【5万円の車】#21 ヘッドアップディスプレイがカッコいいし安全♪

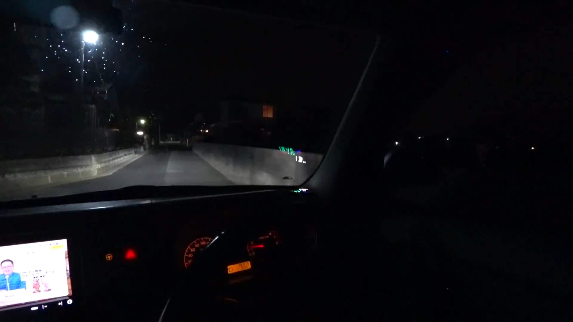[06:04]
えー今ねJコさんが運転してるわけなんですが実際の人間の目線から見るとこんな感じでございますさあえーGPSなのでえー時計はまあ狂わないですね
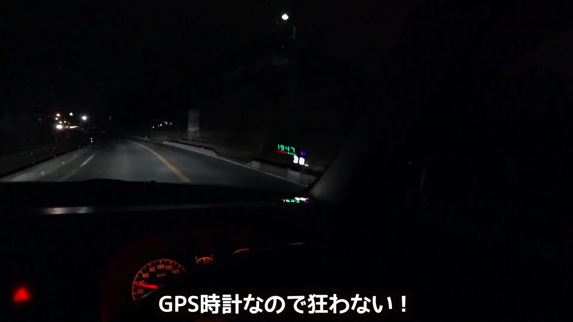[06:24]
自動的に衛星からの情報で修正しながら出すわけなんでまあ時計は絶対狂わないで調整の必要がないと
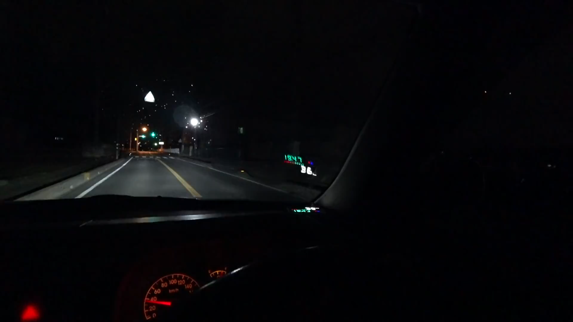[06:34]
でえースピードメーターの方なんですけどまあ大体ね車と同じぐらいを指してますでただ車の方は誤差がね何パーセントかあるんですけど
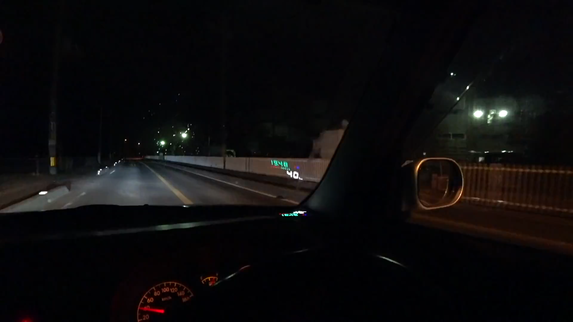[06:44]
えーGPSのスピードメーターの場合は1秒間にGPSと通信何回やるかによってもえーその精度っていうのは変わってくると思うんですけど結構ね今40キロ41キロってなったりしてますけど結構滑らかに動いてますちゃんと速度を正確にというか頻繁にこう更新してくれますね
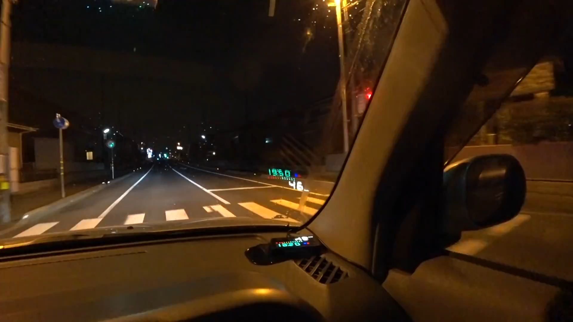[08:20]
いった情報を窓に映し出せるタイプっていうのもありますでただその場合はえーそのOBD2の信号をどういう風に処理するかっていうことみたいなんで比較的年式新しい車じゃないとダメなのかなまあその辺も含めあの説明欄にリンク貼ってありますのでえーそこから飛んでいただいて確認してもらって自分の車が使えるかどうかまあ見ていただいた方がいいかもしれないですねまあそういう上位機種もあると
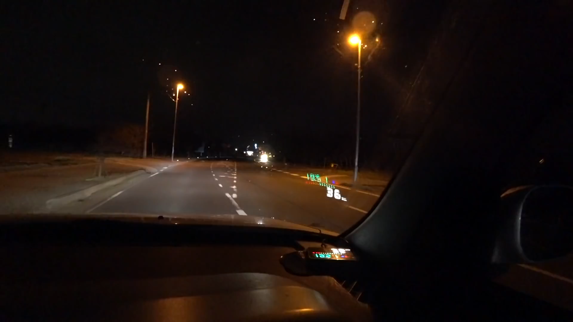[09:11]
でえーこういう風に目線をほとんど動かさずにね特にこう運転に疲れてきた頃ですよほとんど目線動かさずにスピードとかねえー時計が確認できるっていうのは非常に便利なんじゃないかと思いますあと見た目にちょっとかっこいいしねうんはい今回はヘッドアップディスプレイを紹介してみました以上ですじゃあいね